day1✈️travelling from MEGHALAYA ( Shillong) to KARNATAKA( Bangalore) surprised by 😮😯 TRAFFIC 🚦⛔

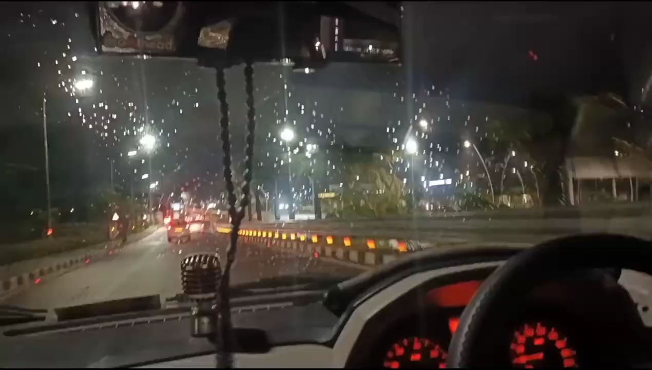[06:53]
फाइनली गाइस, दिस इज द ब्यूटीफुल स्टेट बैंगलोर। जैसे कि आप देख रहे, बहुत ही प्यारा है। इनका लाइटिंग देखिए।
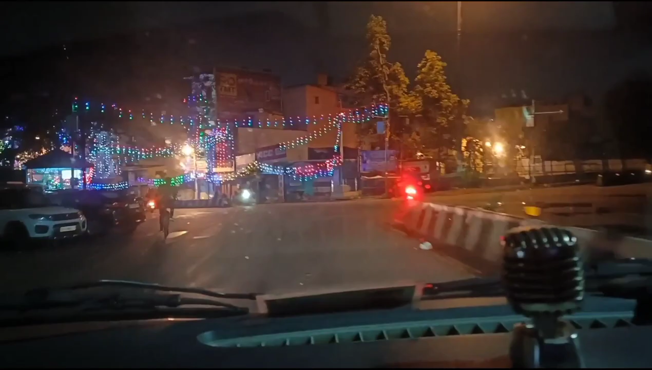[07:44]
देखो क्या प्यारा सजा के रखा है।